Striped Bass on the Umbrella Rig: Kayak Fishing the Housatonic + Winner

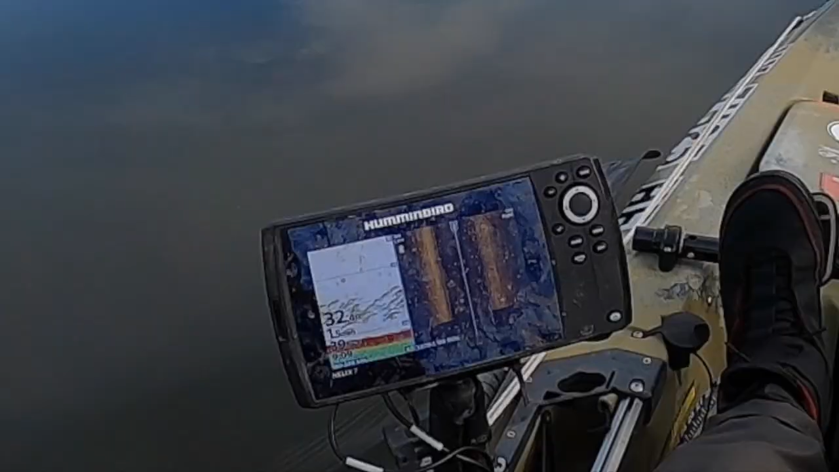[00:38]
Going real slow with it across all these fish and hoping to catch one.